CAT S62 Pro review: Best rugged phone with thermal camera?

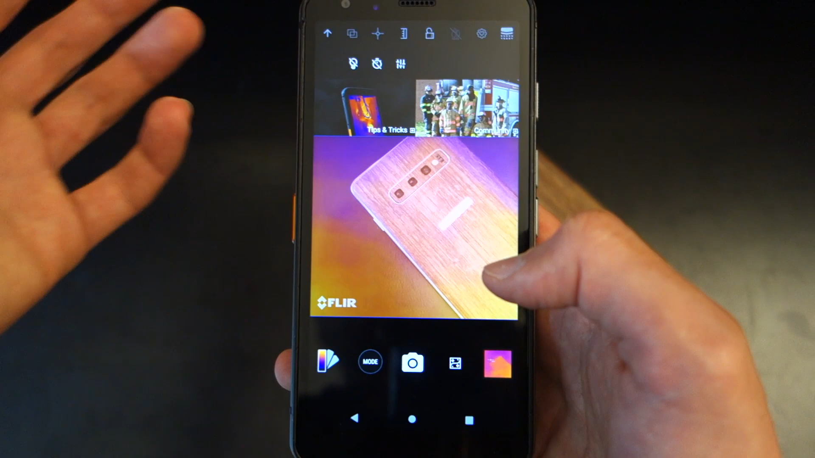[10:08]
So if you want to set it up, for example, on a tripod or something. Now, what I want to show over here is how simple it is. And not only that, also just show you that there's a couple of different modes.
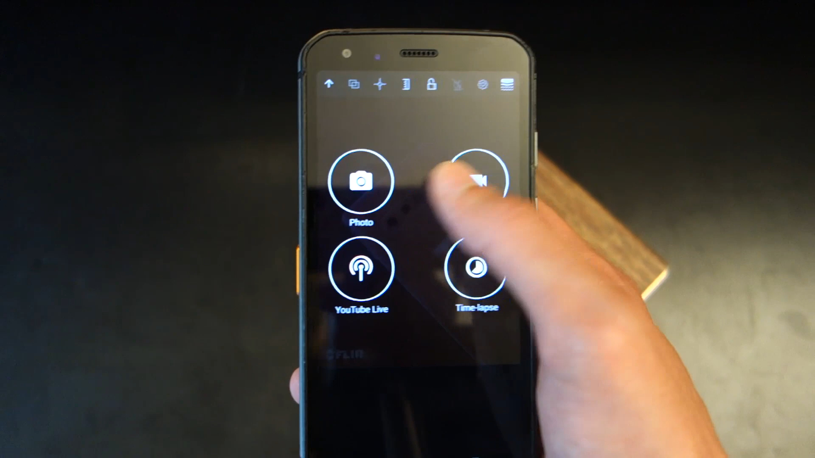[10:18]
You've got photo, video, YouTube live, which can be very useful for those people who are kind of streaming it to a colleague via YouTube.
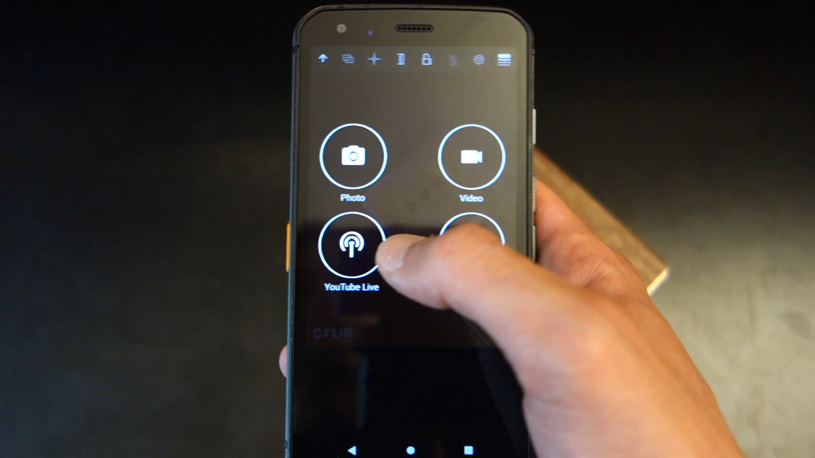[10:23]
And you can also set a time lapse. So let's go with photo. And oh, yeah. And I forgot to say another feature is that you've got a few different filters that you can choose from.
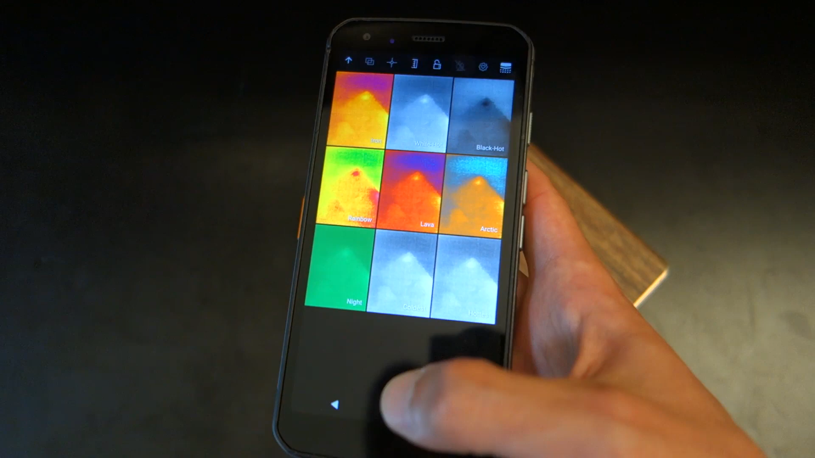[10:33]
Not something I would personally use, but it's there for you to play around with.
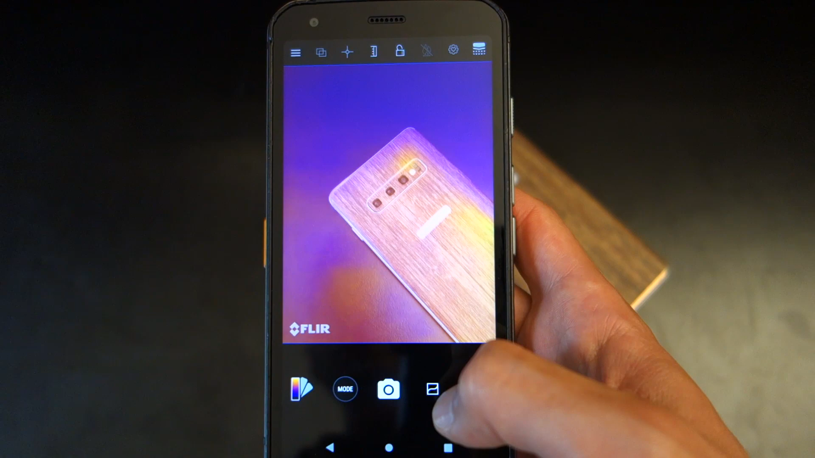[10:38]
And then you've also got this little button over here, which adds the kind of effect. Now, let's take a picture and go into the gallery.
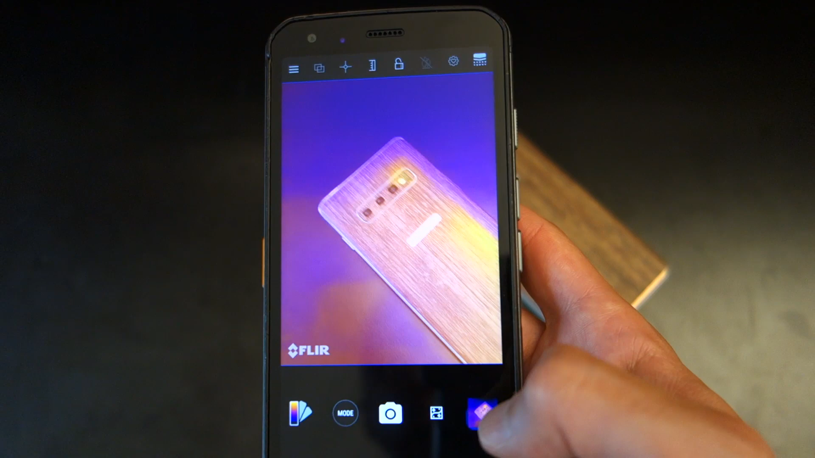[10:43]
Now, straight away over here, you can see the smartphone. You've got a heat points over here.
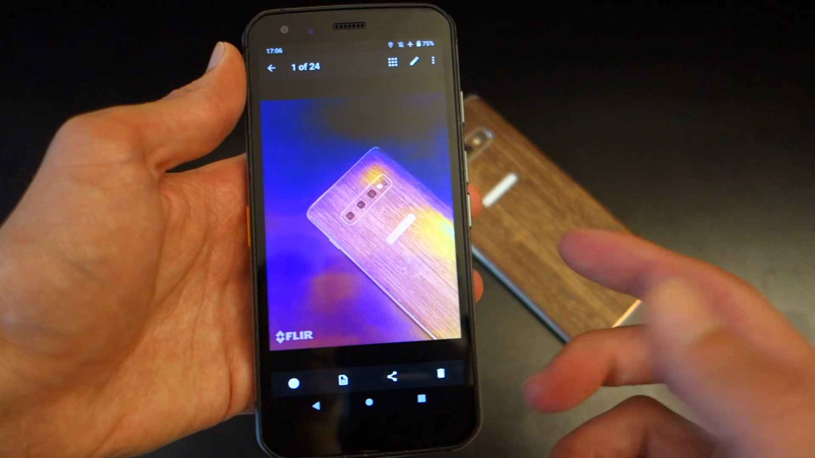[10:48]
It's quite nice to see. And again, I'm going to touch upon this in a lot more detail with some engine shots.
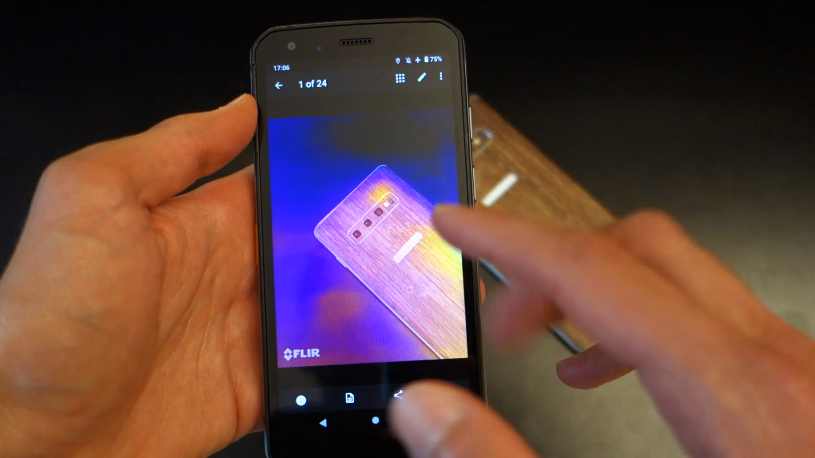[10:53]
But here you can see if I just scroll up,
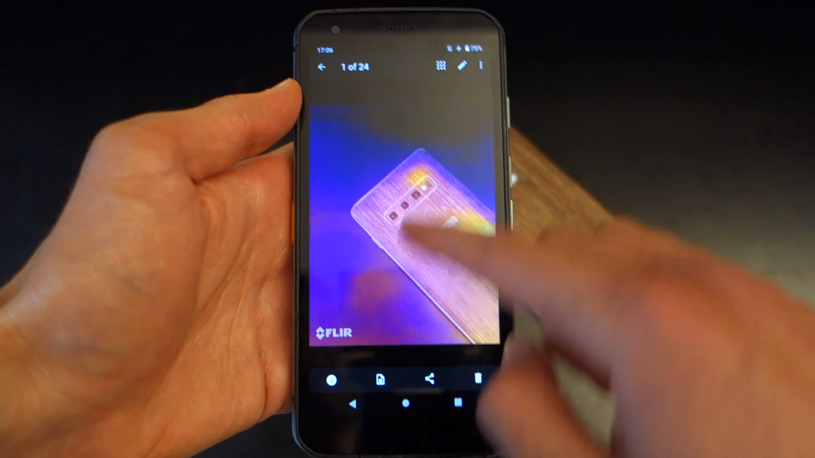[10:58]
it gives you the indication of the original photo and with it, with the thermal imaging camera.
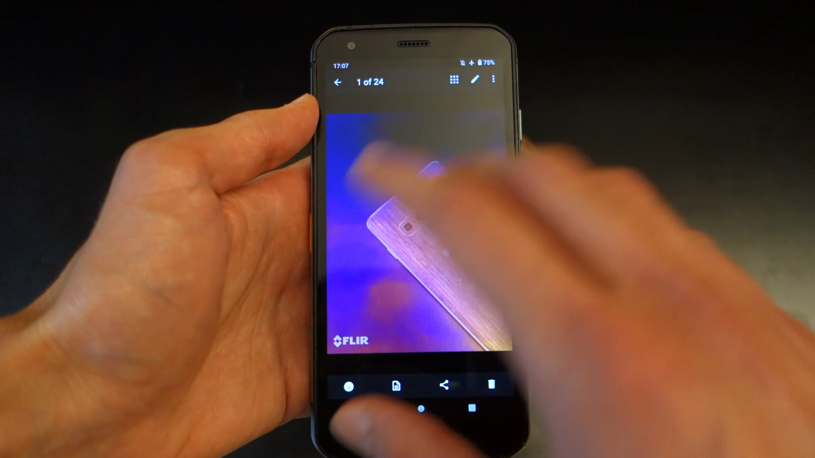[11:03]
And you're like, OK, this is quite useful, but I want to edit it. Well, you press the little edit button over here. Let's say you want to set a data point.
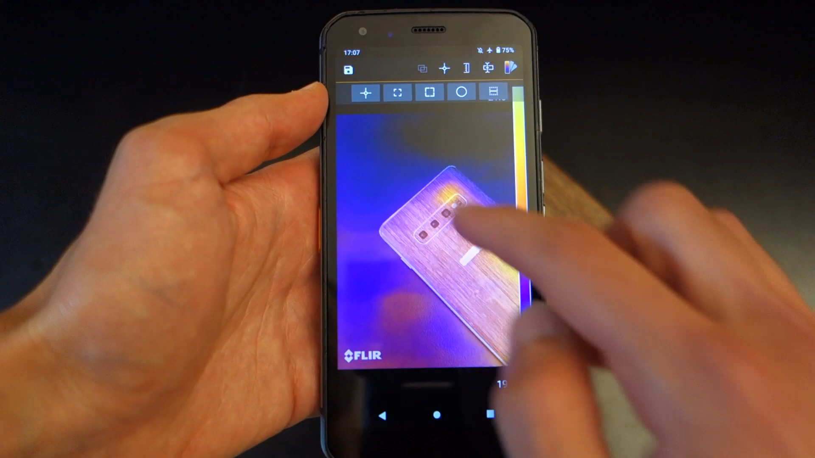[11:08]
You can do that again. This is after having taken the picture. And then you can add, let's say, a zone.
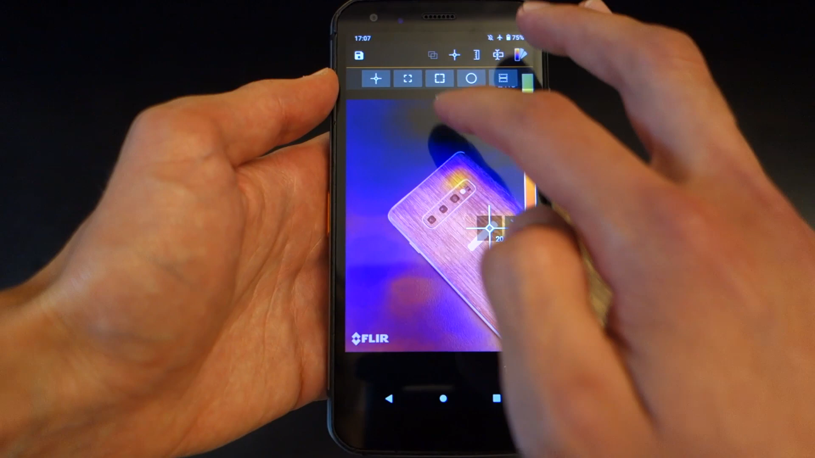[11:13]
I don't know. Let's do let's do this and then do that.
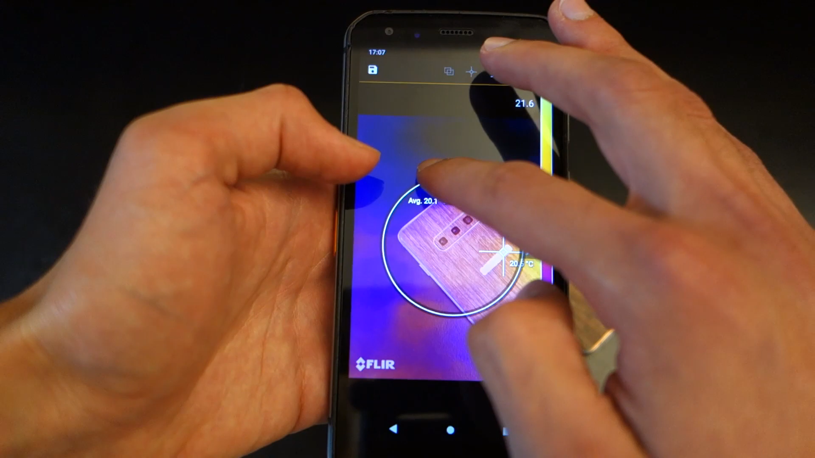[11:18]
And then we can change the temperature range if we want to do, but we're not going to do that.
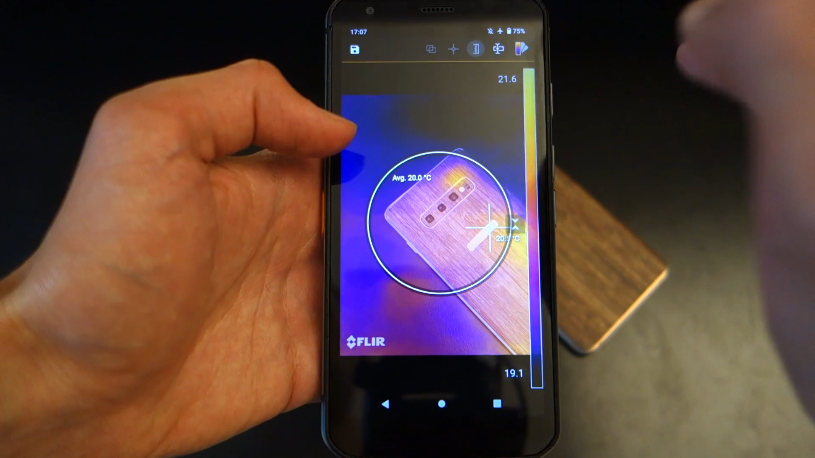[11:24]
And then we can even set the modes that we just did,
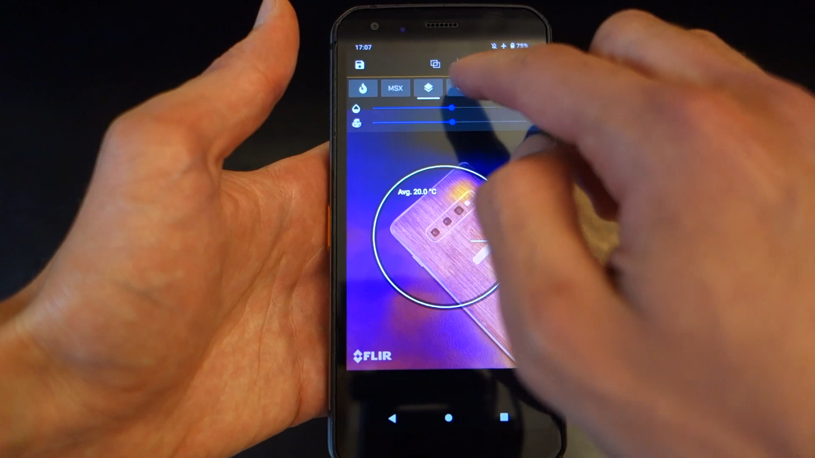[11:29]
the picture we did and just completely reset it and add it to a normal image.
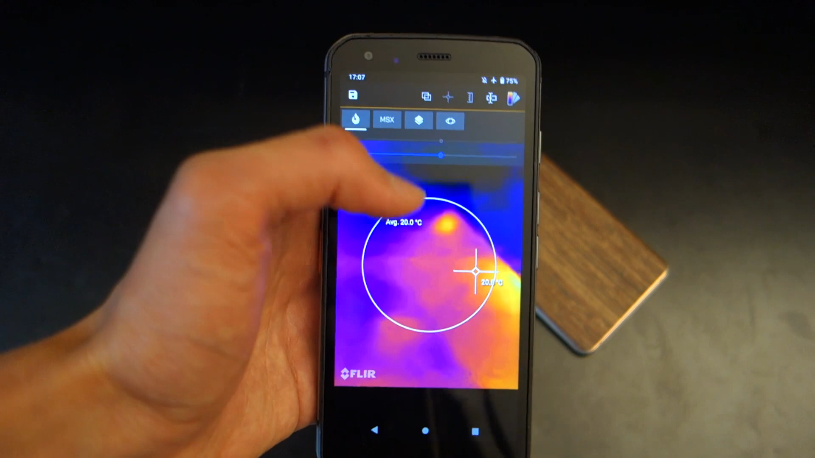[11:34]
Or let's say, take it to another level if you wanted, if you didn't want one of those pictures that you took.
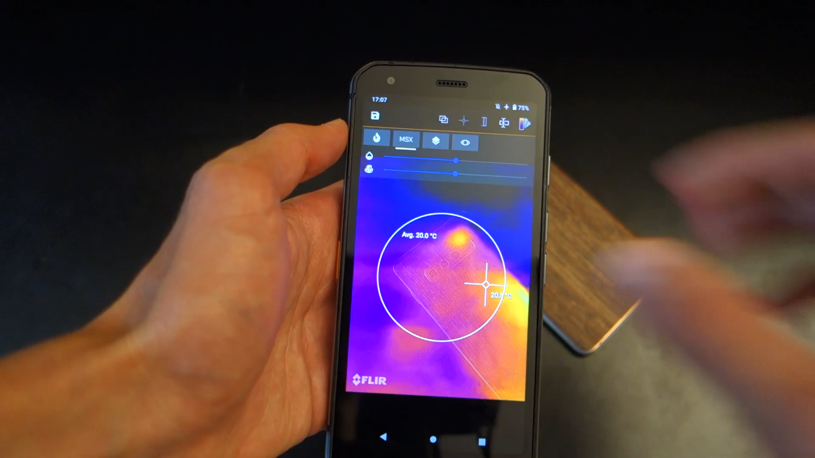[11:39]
In other words, you can see all of this is very intuitive. And then when I press save, it saves the image.
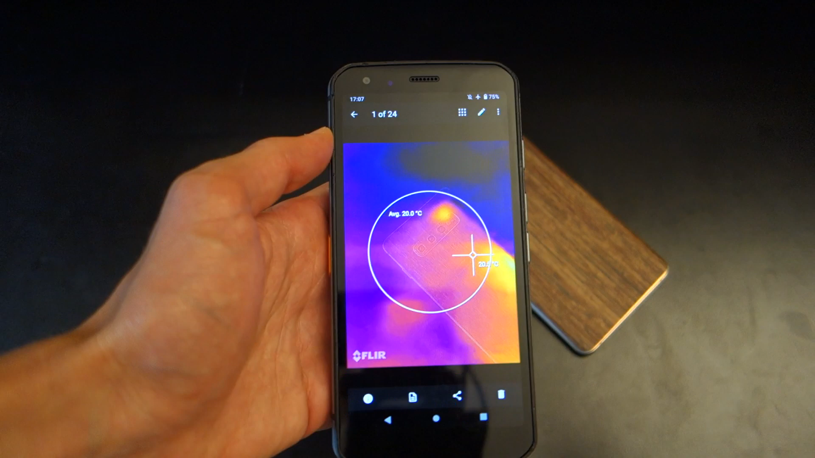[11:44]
And now I can export that to my PC. The only oversight I found through this functionality is that let's say you had this, well, pretty terrible image right here and you wanted to share this.
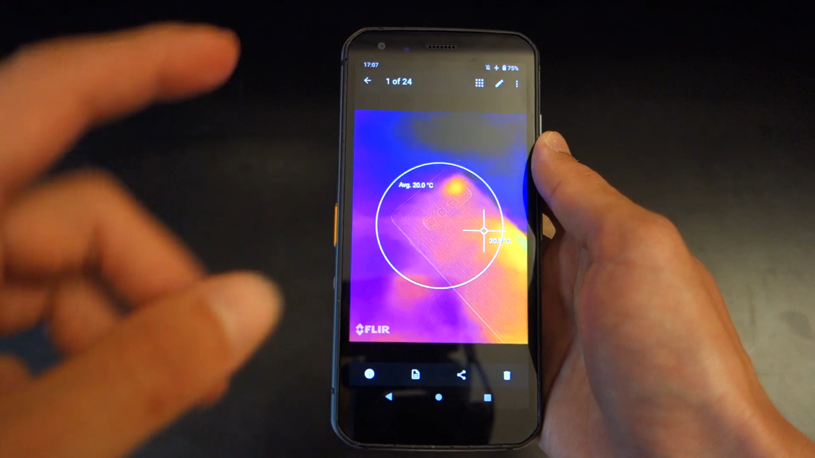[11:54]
But then you also wanted to share the original image.